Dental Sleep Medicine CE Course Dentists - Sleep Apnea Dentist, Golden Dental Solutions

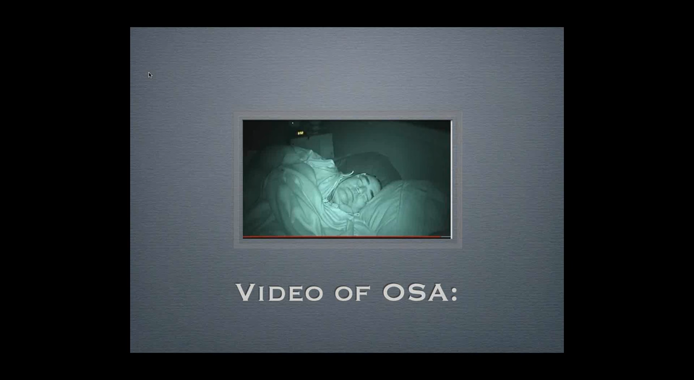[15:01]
And it's almost worse than holding your breath under the water because if you see, he started getting that obstruction right at the end of the breath, at the expiration. So trying to release all the air out of your lungs and then hold your breath for that long, you can see why most people don't wake up refreshed.